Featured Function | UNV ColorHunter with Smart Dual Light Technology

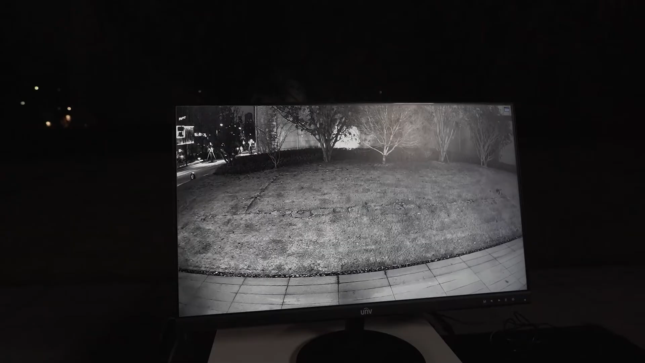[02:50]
First, we need to mark out an area in the video frame.